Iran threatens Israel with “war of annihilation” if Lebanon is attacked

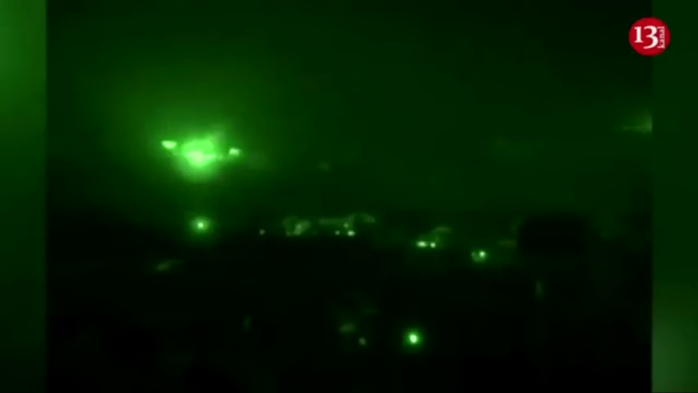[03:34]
In response, Israel has been striking Hezbollah targets in Lebanon. On June 11, Israeli aircraft launched another strike.